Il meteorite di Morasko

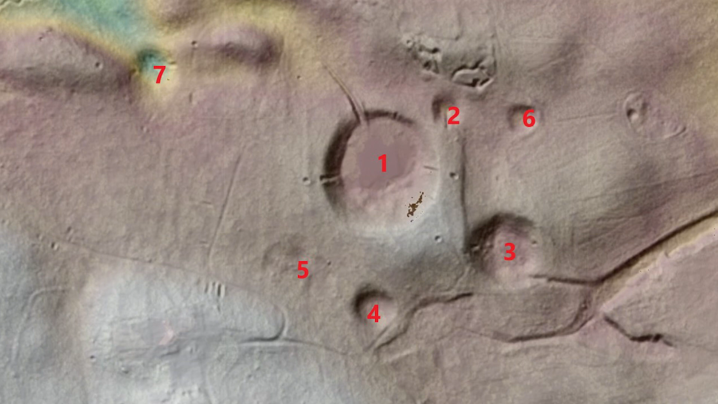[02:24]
Vi è un altro cratere potenziale del quale parleremo fra pochissimo, ma non è raffigurato in questo frammento di mappa anche perché è all'esterno di questa riserva naturale. Al momento di questa prima ripresa io mi trovo nella scarpata del punto 1,